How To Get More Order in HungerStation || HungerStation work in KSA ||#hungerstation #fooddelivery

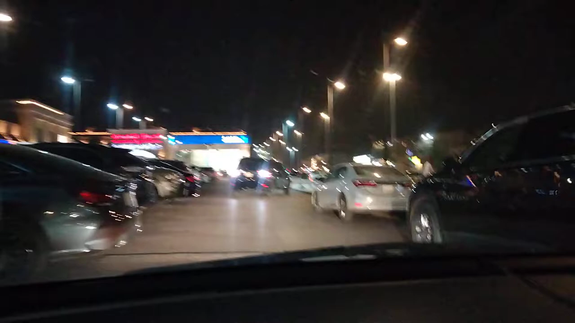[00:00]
हेलो गाइज जैसे कि आप देख सकते हैं मैप पे ओर्डर निकला है दस मिनिट का और अब मैं पार्किंग से गाड़े निकाल रहा हूँ आप वीडियो पर बने रही है और वीडियो को पूरा देख के जाए है और यहां पर जाम ही जाम लगा हुआ है अटाओ भाई
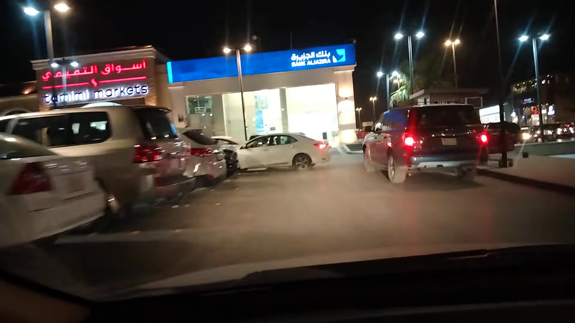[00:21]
यह गाड़े नहीं अटा रहा है यह शायद पार्किंग चल भाई तो लगा है यह भी हम डबल मारी खड़ींगो तो आपको कुछ भी सवाल हो आप कमेंट बोक्स में पूछ सकते हैं मैं वहाप और आपको डेफिनेटली जवाब दूँगा
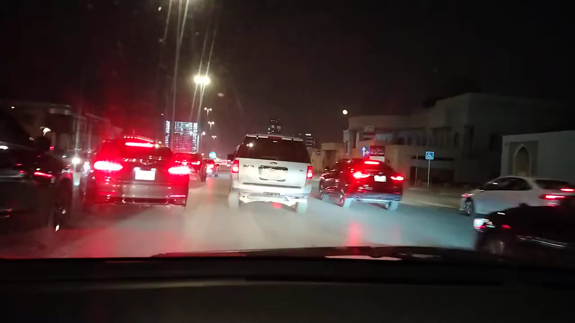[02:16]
है यहां पर जाम लगा हुआ है यह एक यूटन दिया हुआ है और रोड पर अभी काम चल रहा है कंट्रक्शन का कुछ बन चुका है कुछ बन रहा है तो सभी ने इसारा लगा है मैं भी लगा लो थोड़ा सा चलो चलो
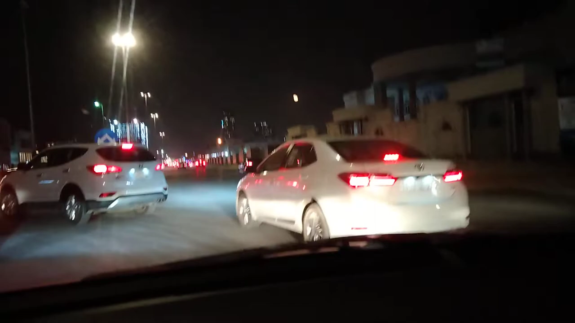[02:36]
गूगल रास्ता